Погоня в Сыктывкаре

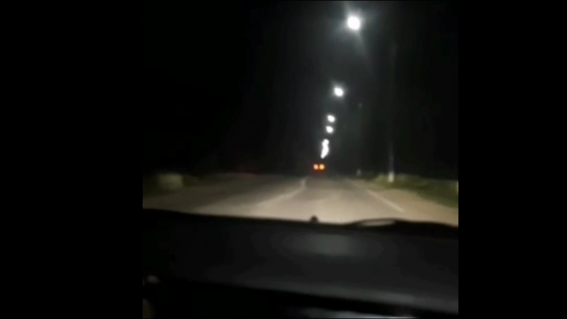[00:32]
Спереди Kia Spectre едет. Я на аварийке, я присел сзади. Повернул. Едет в сторону Шошек.